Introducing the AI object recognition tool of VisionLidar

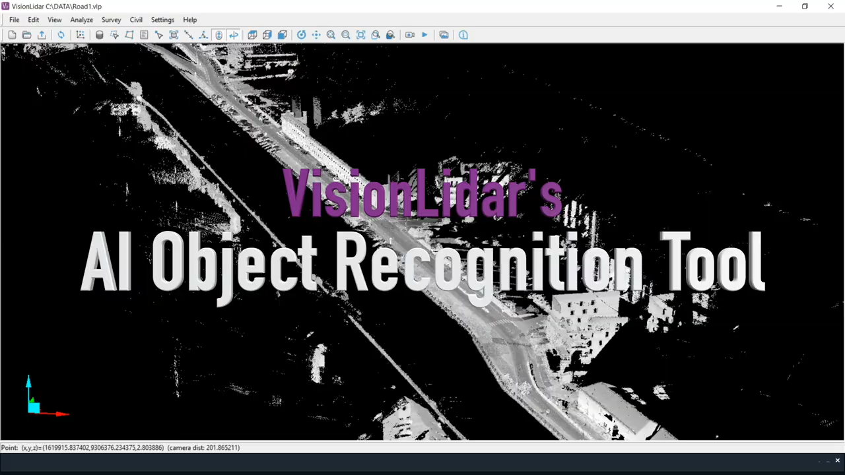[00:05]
Vision LiDAR is integrating artificial intelligence to its functionality.
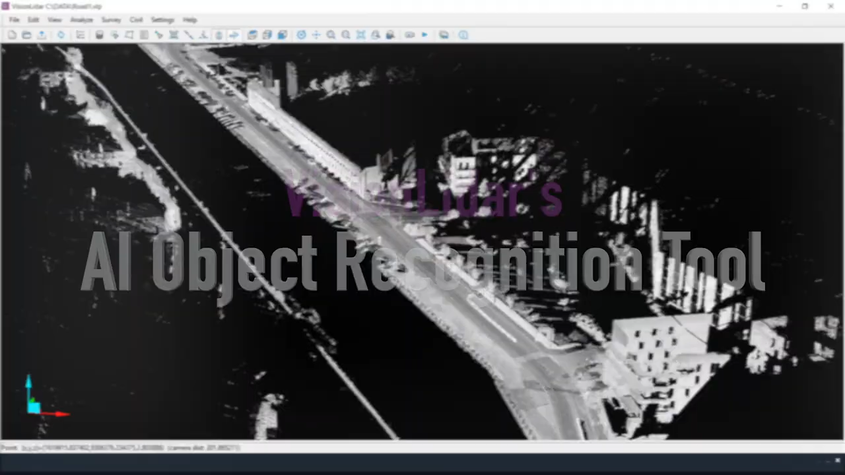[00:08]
His new time-saving tool is capable of recognizing specific clusters of points. By giving specific dimensions, we can create categories that each recognize a specific geometry.
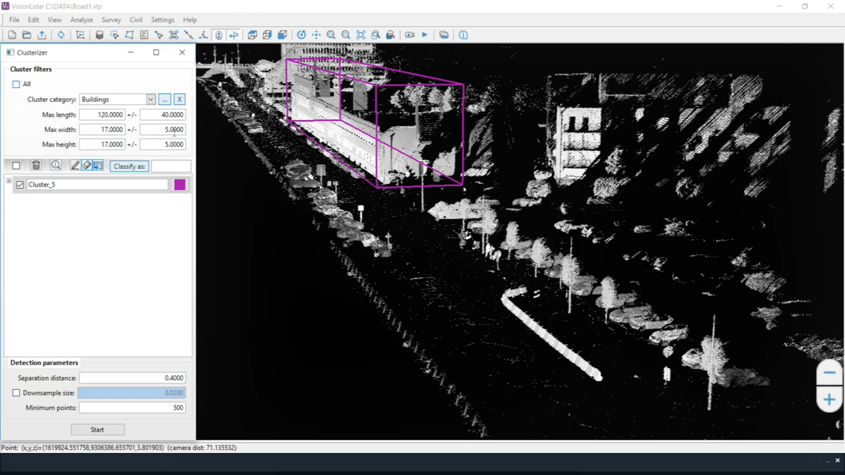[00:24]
As an example, we can create a category that recognizes buildings. Or another one can be created for cars,
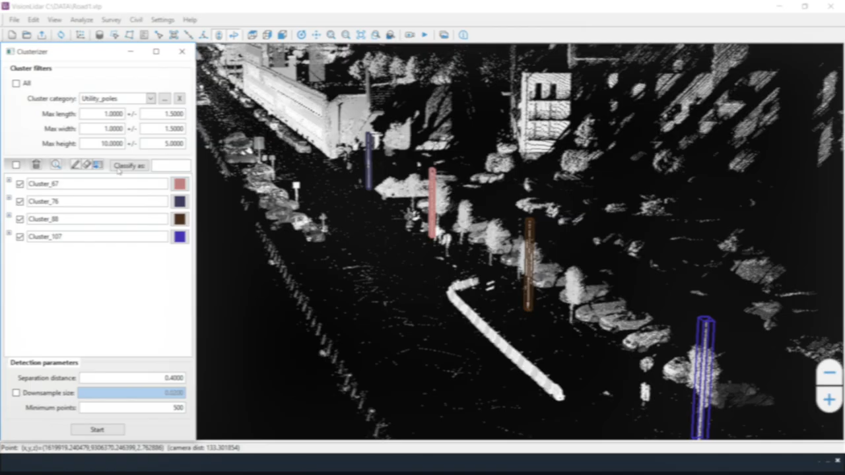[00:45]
So any cluster size like these can be defined and saved in your database.
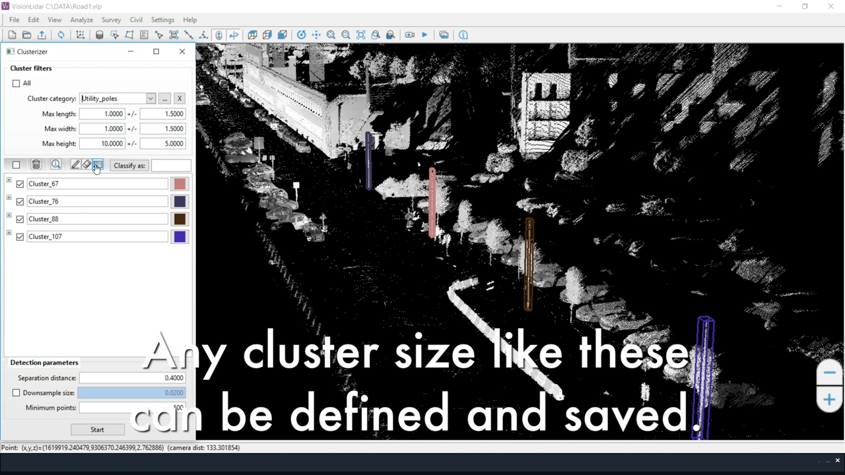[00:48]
That way,
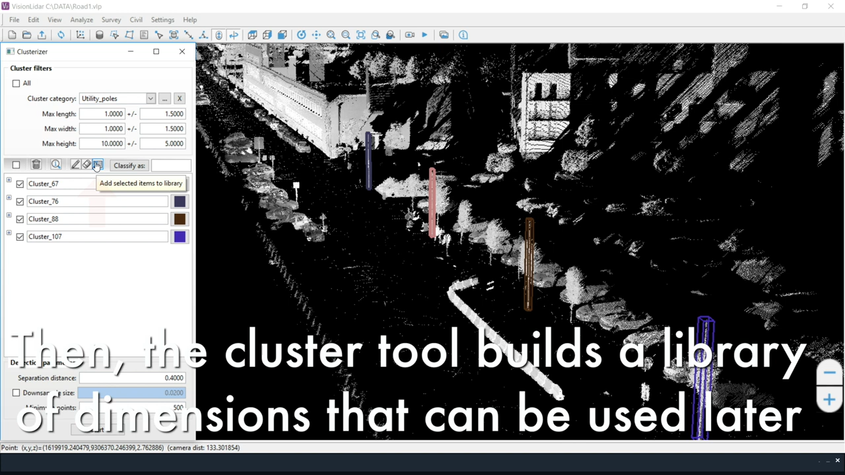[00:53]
the cluster tool is building a library of objects that can be used in other point clouds.
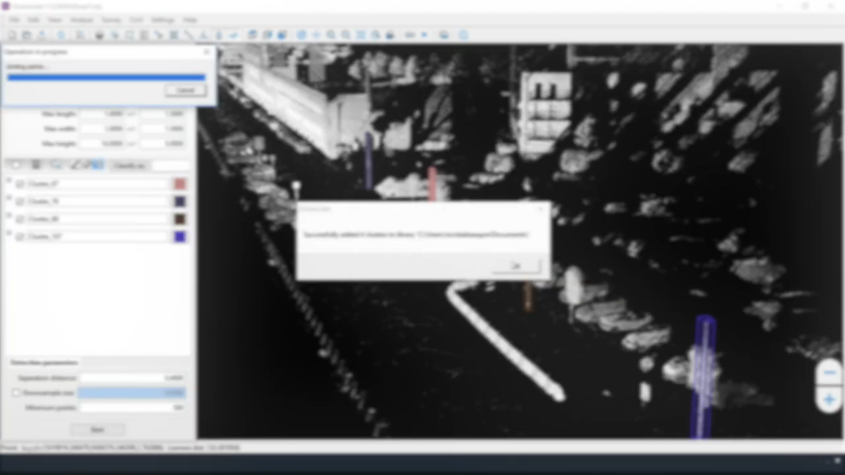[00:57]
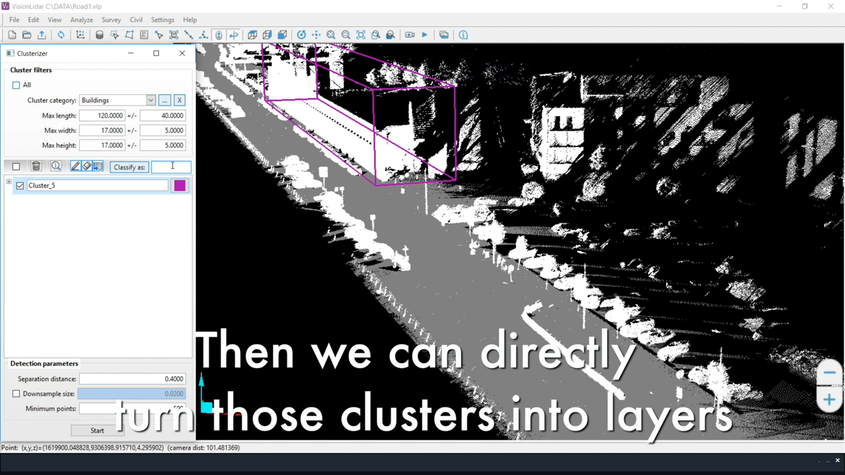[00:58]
In the same tool, you can turn those clusters into layers.
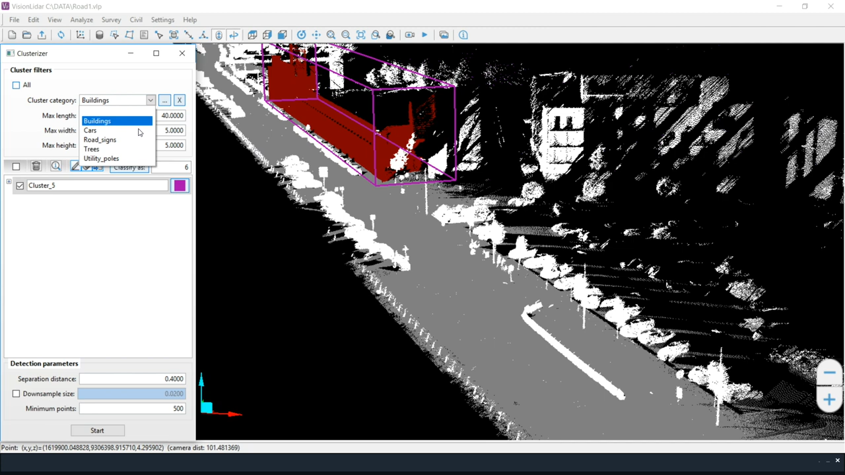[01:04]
With those layers, it becomes possible to select, segment, filter, delete, change, and classify any objects.